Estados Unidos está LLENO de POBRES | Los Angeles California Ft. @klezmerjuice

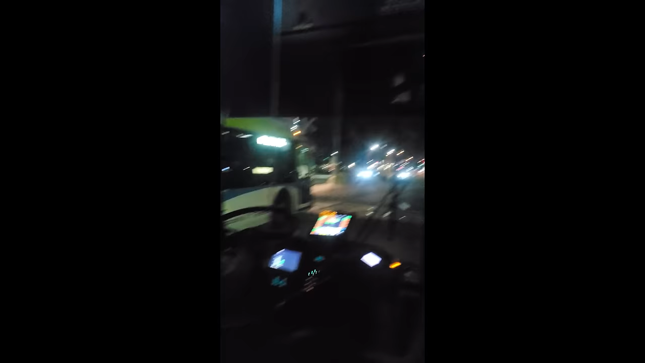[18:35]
Estamos acá en el 188, que este buen hombre me está llevando a este es el primero de los 3 ómnibus que tendré que tomarme.
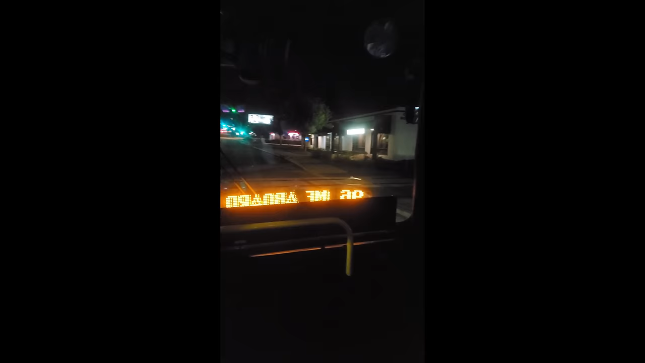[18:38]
El buen chofer Arturo, que nos lleva desde Claremont hasta la parada del Silver.
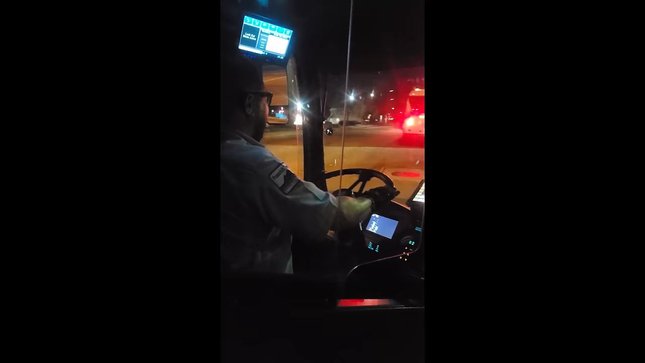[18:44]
Un grande Arturo, un maestro. Vénganse a Claremont a conocer, tómense el 188 y lo tendrán acá Arturo, llevándolos por las buenas rutas de los suburbios del condado de Los Ángeles.